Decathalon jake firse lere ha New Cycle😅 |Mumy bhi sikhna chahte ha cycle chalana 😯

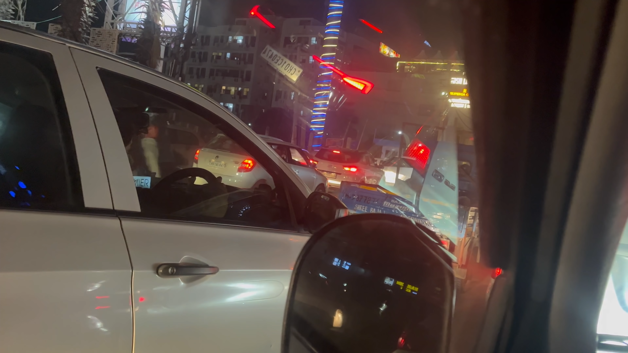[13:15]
और यहाँ भाई साहब अंदर मुड़ने के लिए इतनी मारो मारे, देखो इस साइड को लाइन है, इस साइड को लाइन है, तीन लाइन है जो अंदर घुसना चाहती है,
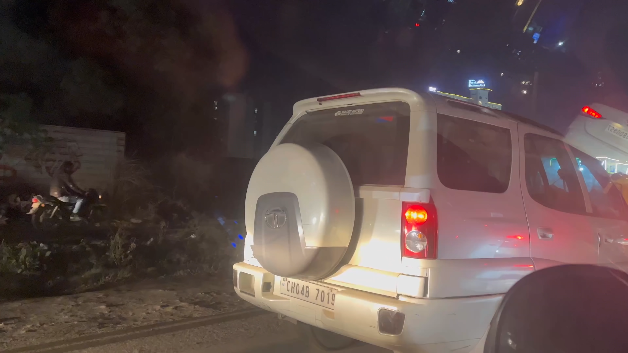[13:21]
किसी ने गाड़ी घुसेड़ दी अपनी साइड में,
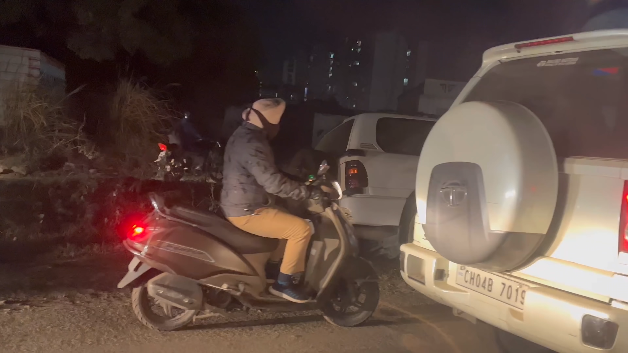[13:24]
और देखो ओ भाई साहब देखो पूरी घुसेड़ दी, लैंड क्रूजर है और भाई छोटी मोटी गाड़ी ने पूरी घुसेड़ दी एक साइड को नीचे,
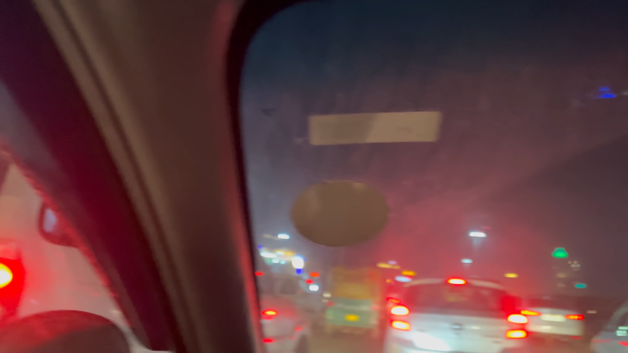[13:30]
भाई ये नाली देख रहे हो पीछे, तो बस वहाँ जैसे घुसेड़ दिया।